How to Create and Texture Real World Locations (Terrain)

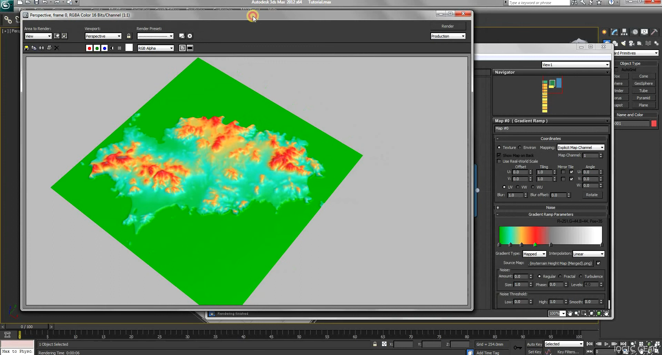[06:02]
You can produce some interesting results with it. I am going to quickly select some colors, before moving on to the next step.